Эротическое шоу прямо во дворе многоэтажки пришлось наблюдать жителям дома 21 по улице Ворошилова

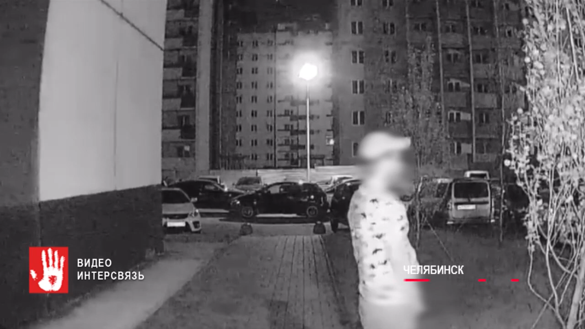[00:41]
Он не дошел до дома всего несколько метров и сходил в туалет прямо перед калиткой, где установлена камера наблюдения. Как он справил нужду, уже посмотрели все соседи с улицы Дмитрия Неаполитанова. Люди задаются вопросом, неужели мужчина не мог потерпеть пару минут, ведь наверняка заходил домой.